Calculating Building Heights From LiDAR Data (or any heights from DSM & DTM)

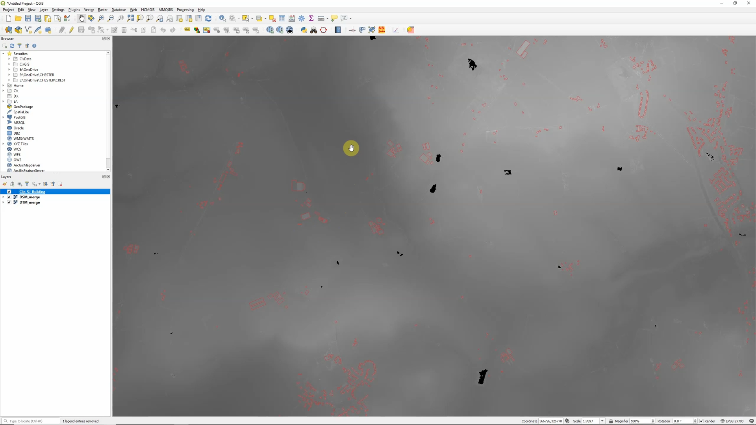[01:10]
So here I've got some building outlines which are taken from one of the Ordnance Survey's open mapping layers. They're OS Open Map Local. So because a DSM and DTM are basically one layer with buildings trees and other objects so that's our surface model and
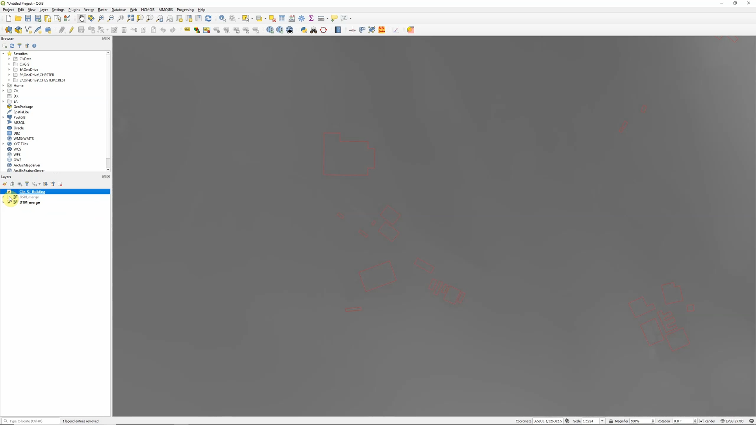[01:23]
one layer in which those objects have been stripped away. So if we want to calculate heights essentially what
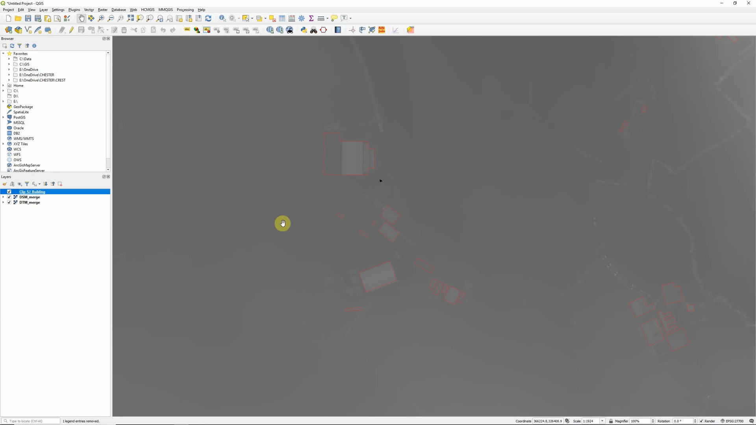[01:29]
we need to do is calculate the difference between those two layers and we can do that quite easily with the raster calculator up here under the raster menu. So what we want to do is take our layer that does have all of those objects in which is our surface model because that's going to be the higher of the two layers wherever we have our buildings or other objects
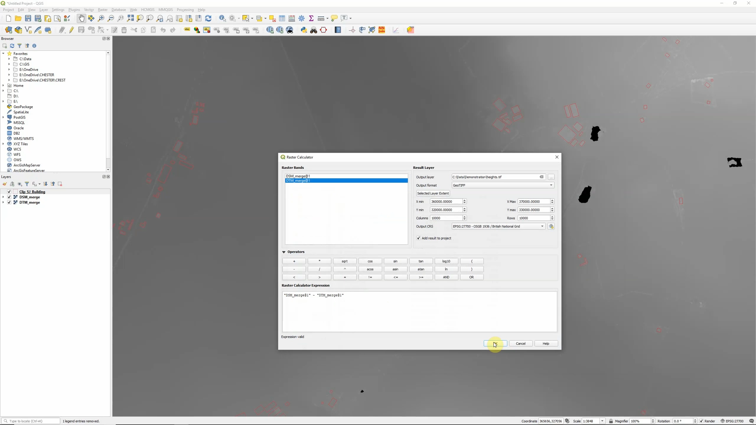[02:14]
OK to run and this should just take a few seconds.